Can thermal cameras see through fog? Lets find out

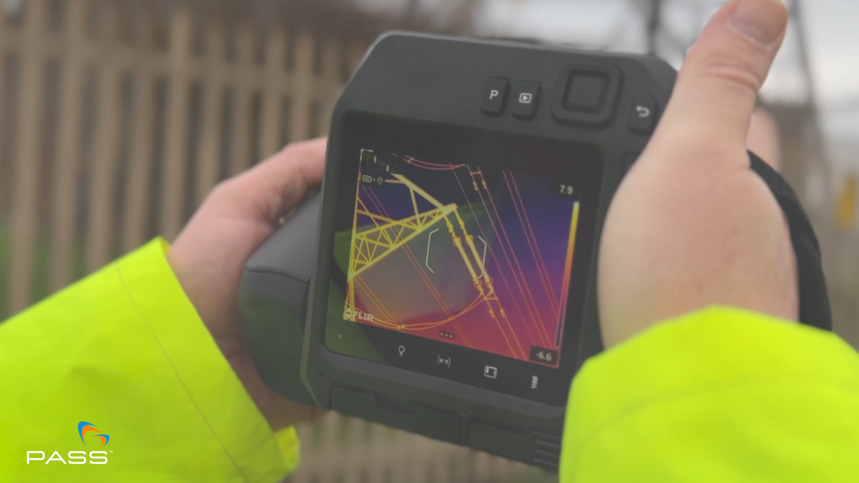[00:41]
Thermal cameras work on a different principle to traditional cameras detecting infrared radiation emitted by an object rather than relying on visible light.
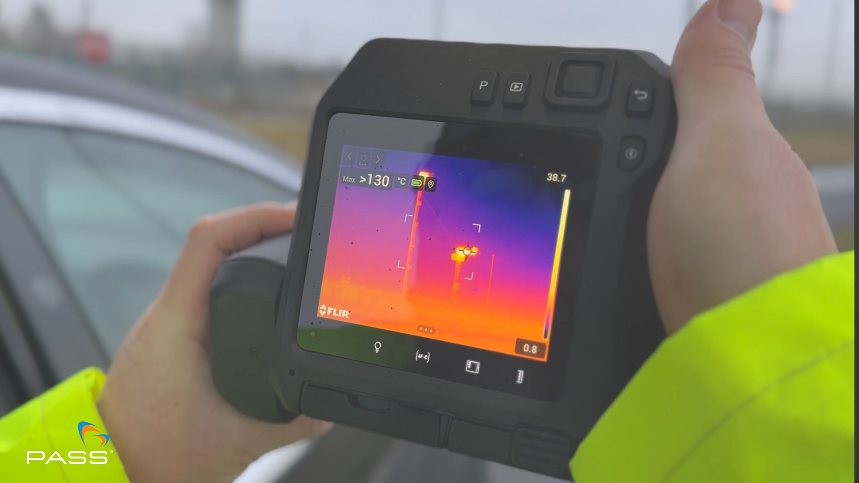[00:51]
In foggy environments where traditional cameras will struggle thermal cameras excel providing clear visibility by detecting the thermal signatures of an object.